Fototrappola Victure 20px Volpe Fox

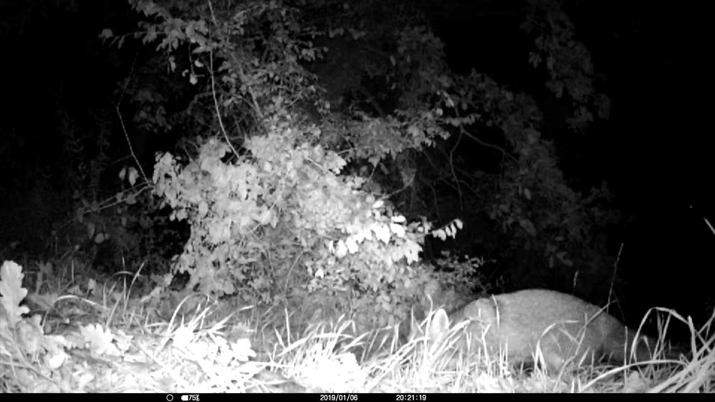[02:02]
Bene siamo stati fortunati ed abbiamo piccato una bellissima ulpe, ve la lascio ammirare.